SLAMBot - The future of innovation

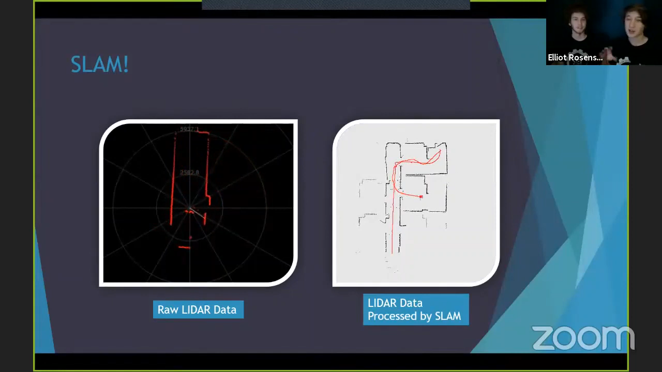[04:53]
And as you saw in the video that we showed, that was running the BreezySlam, and it's not super accurate and can have a bit of artifacts and problems. But hopefully once we get ROS running, then that will actually update that map a lot better.